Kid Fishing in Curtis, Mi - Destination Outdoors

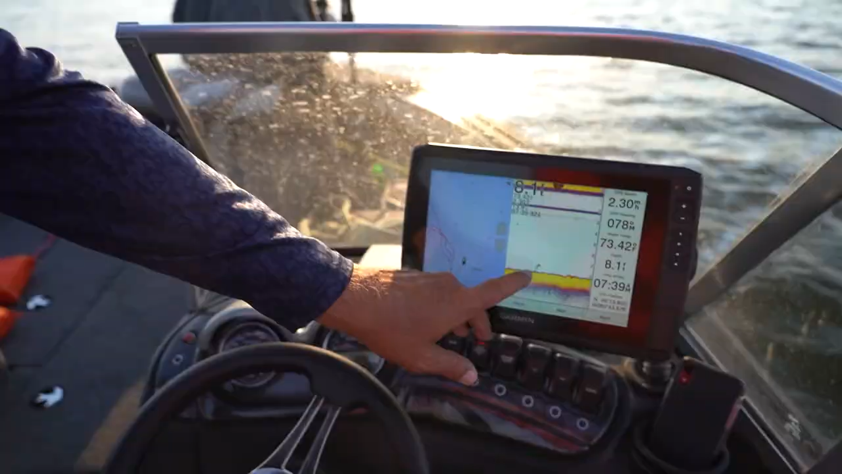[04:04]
So you can see right here on the graph on our Garmin, we've got a walleye right down there.
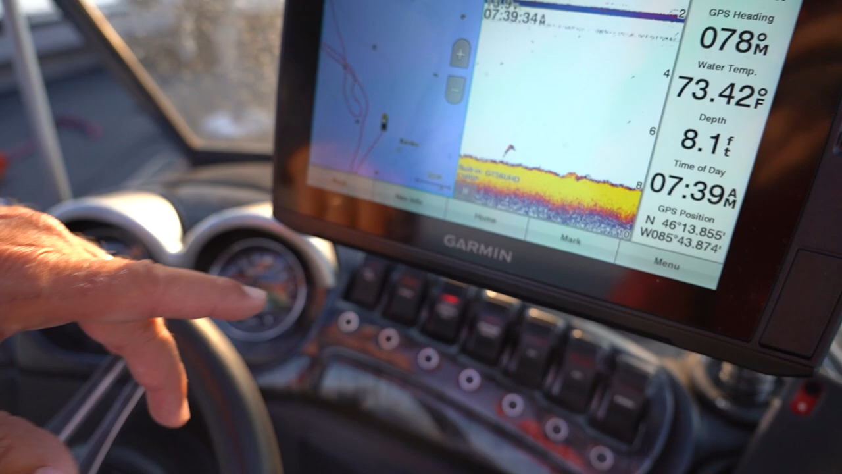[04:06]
On screen: depth 8.1 ft, water 73.42°F
And we're just in a clean, gravelly bottom area, about 8 feet deep.
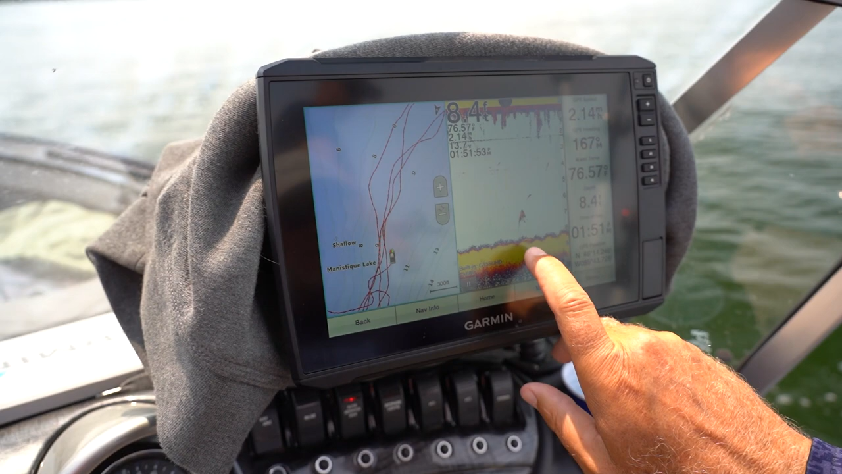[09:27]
See those yellow perch laying right in there tight? And then you got a big walleye right above it.
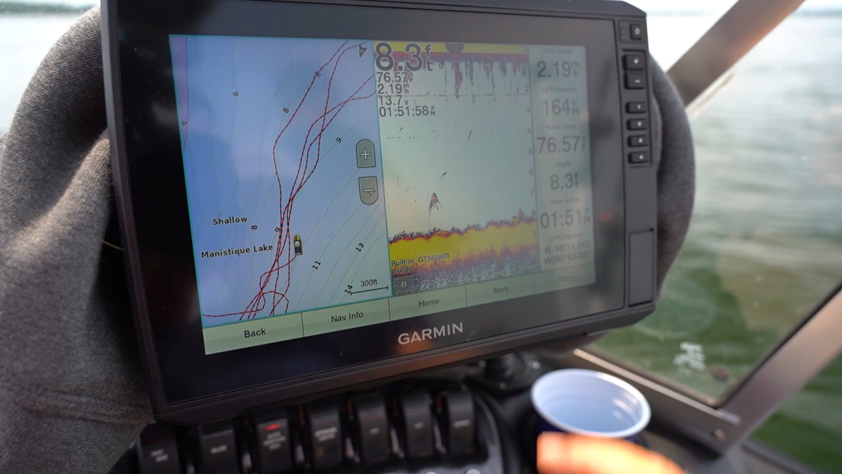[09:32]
On screen: depth 8.3 ft, water 76.57°F
There's more perch laying right in that perch grass.
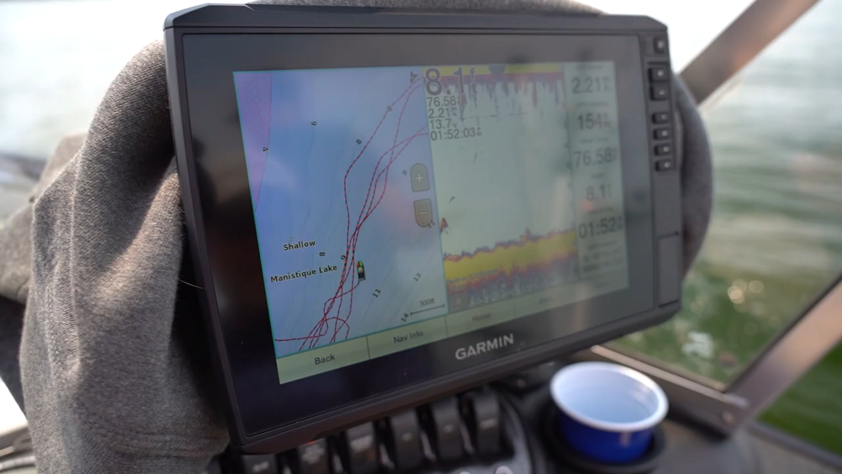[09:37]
Guys, you gotta have a graph that's good enough to give you that definition. That's key.